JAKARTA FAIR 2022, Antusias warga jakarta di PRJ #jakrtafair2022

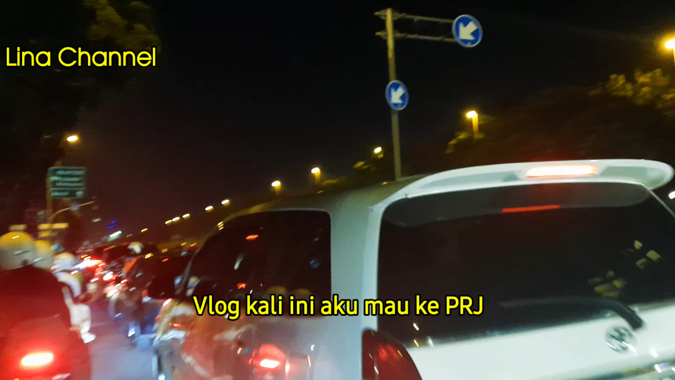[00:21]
Kalau bisa kalian kalau mau ke PRJ untuk belakangan ini sebaiknya pakai motor, karena kalau pakai mobil nggak bisa gerak sama sekali. Bisa sih, tapi cuman sedikit doang.
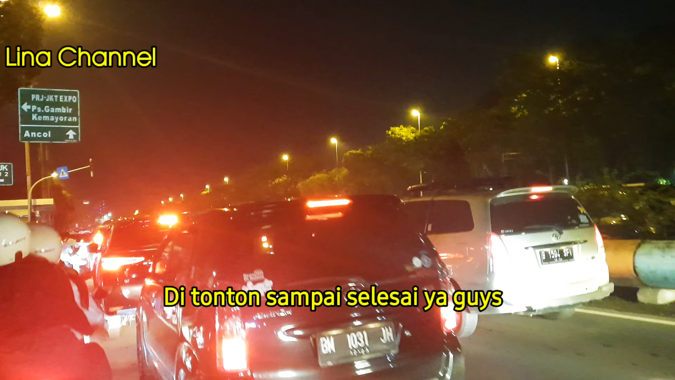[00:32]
Ini udah ada setengah jam, padahal aku tinggal di Kemayoran, deket lah ya.